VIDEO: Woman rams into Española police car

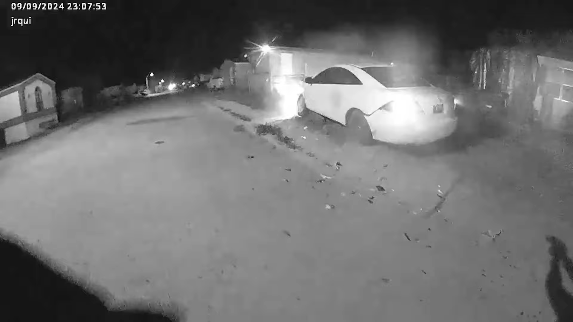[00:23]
Suspect Isabella Sanchez rams into an Espanola officer trying to get away, but ends up disabling her own car. It happened just 10 days ago after Sanchez tried to take off from a traffic stop.